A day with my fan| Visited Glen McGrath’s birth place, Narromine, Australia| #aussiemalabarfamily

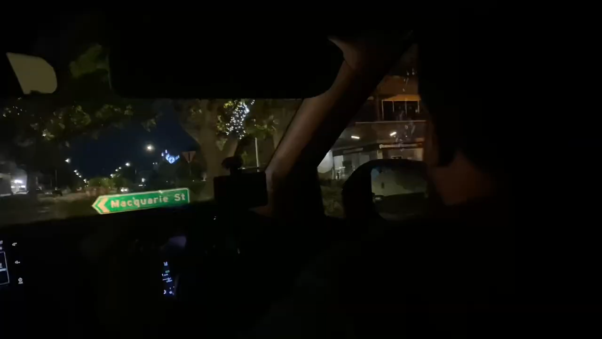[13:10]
സിറ്റീൻ്റെ ഒരു നൈറ്റ് വ്യൂ ആണ് ഇപ്പം നിങ്ങൾ കണ്ടുകൊണ്ടിരിക്കുന്നത്.
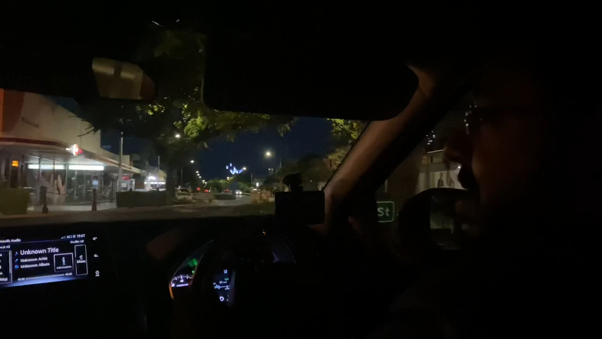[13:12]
നല്ല രസമുണ്ട്. റോഡിൻ്റെ ഇരുവശത്തെല്ലാം ലൈറ്റുകളും എല്ലാമായി. പിന്നിപ്പോൾ ഒരു സാറ്റർഡേ ആയതുകൊണ്ട് തന്നെ ഇപ്പം ഈവനിങ് ജനങ്ങളൊന്നും അങ്ങനെ പുറത്ത് കാണാൻ പറ്റില്ല നമ്മുടെ നാട്ടിലത്തെ പോലെ.
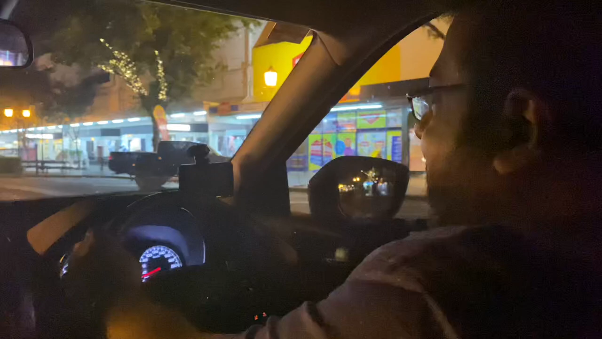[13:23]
പക്ഷേങ്കിൽ പബ്ബുകളിലും റെസ്റ്റോറൻറ്റുകളിലൊക്കെ നല്ല തിരക്കായിരിക്കും.
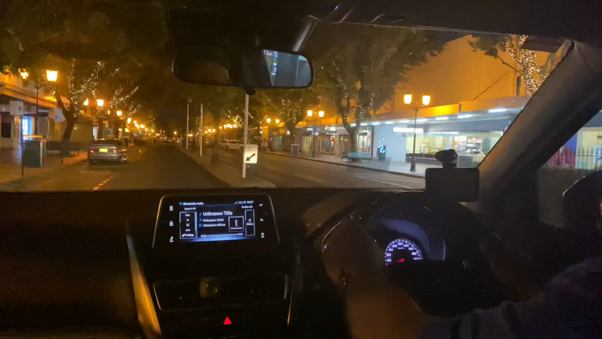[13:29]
അപ്പം നമ്മളങ്ങനെ മൊത്തം അങ്ങനെ ഒരു ഡ്രൈവ് നൈറ്റ് ഡ്രൈവ് ചെയ്ത് ഇപ്പം നല്ല രസമുണ്ട് കാണാൻ. നല്ല ഭംഗിയുള്ള സ്ട്രീറ്റുകളും എല്ലാം.